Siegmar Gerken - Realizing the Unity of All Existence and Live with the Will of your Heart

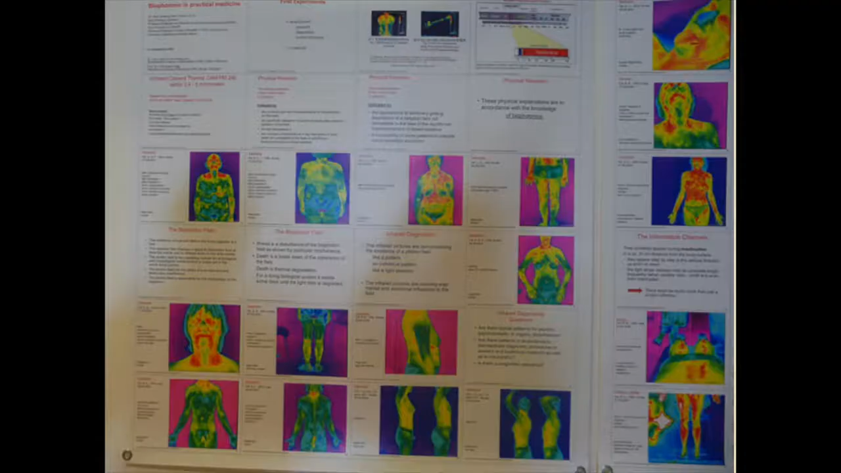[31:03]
And because we also documented the reading like instructions. The other thing you see here. So, here especially. So, I, of course, have been more interested in what are the emotions and feelings that we make in Dr. Mandelis.
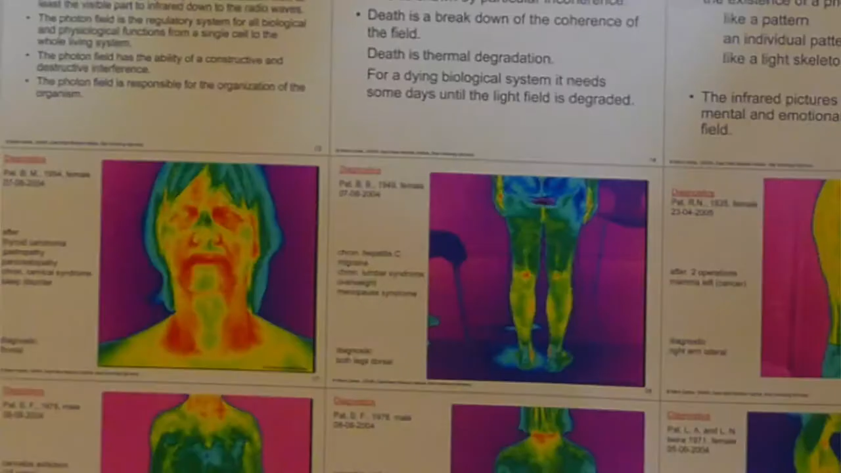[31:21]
And here I want to take this image of that woman here.
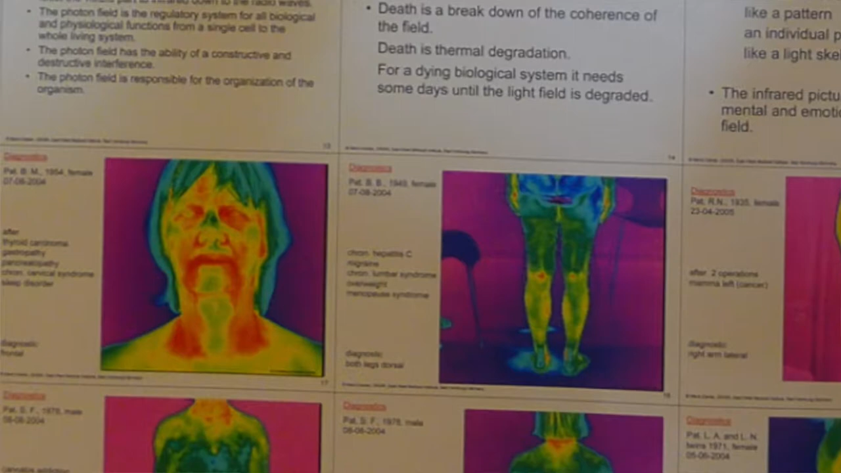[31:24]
And you can see, it looks like she has a beard, you know.
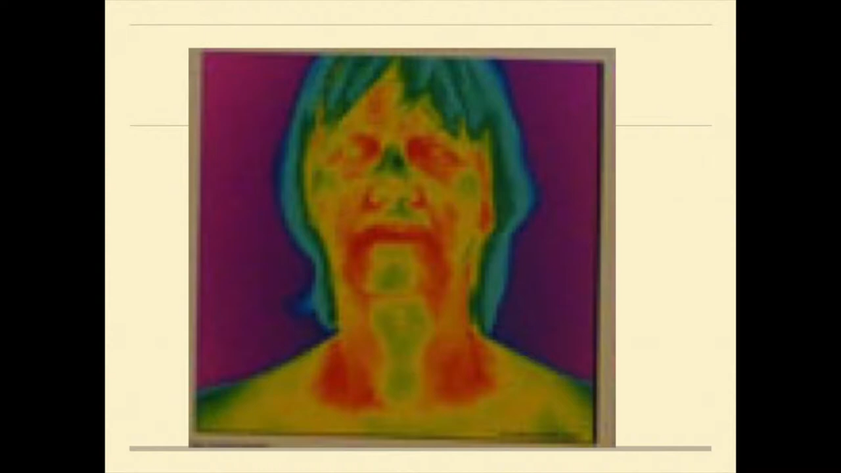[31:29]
Ching is calm, so on. So, of course, the person sees herself, too, in the infrared picture that we have with two screens.
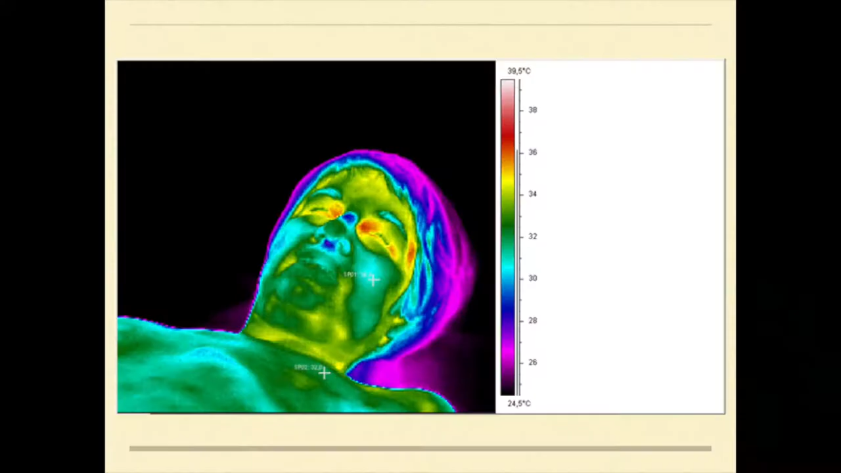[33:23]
On screen: scale top 39.5°C, scale bottom 24.5°C
when we have a temperature difference of one and a half to two degrees, normally the energy flows harmoniously green. I'll tell you a little bit. This woman had breast cancer.
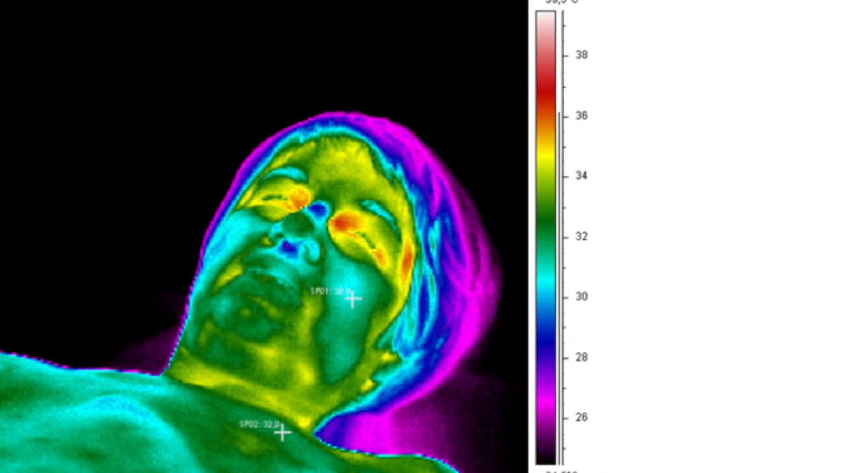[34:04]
But here you see cold spots. You see the temperature scale here. There are five or six degrees colder, which indicates immediately there's a blockage. And energy flows.